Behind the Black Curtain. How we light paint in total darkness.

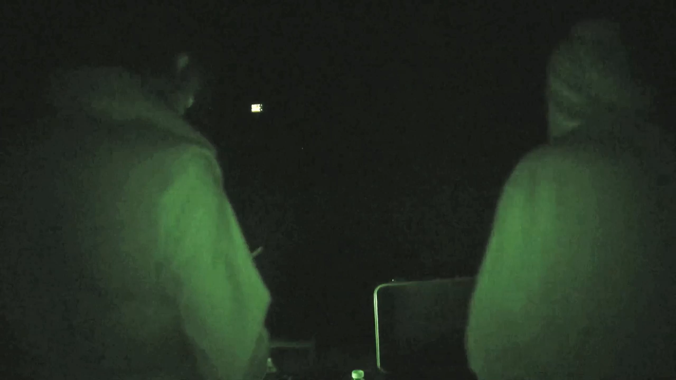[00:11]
We're shooting today. We're going to shoot with a jaguar and a technique called light painting.
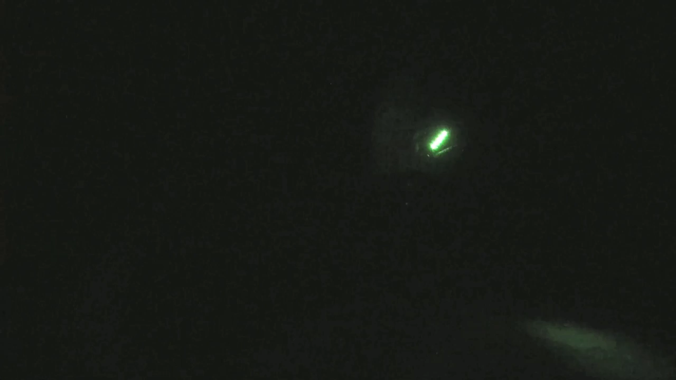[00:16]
Light painting is about moving lights in the dark and capturing it.
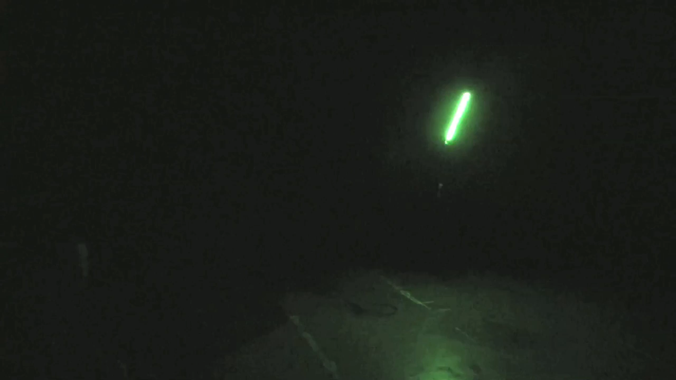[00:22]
And because of this new camera which it's got that can see in the dark, you'll be able to see what we do.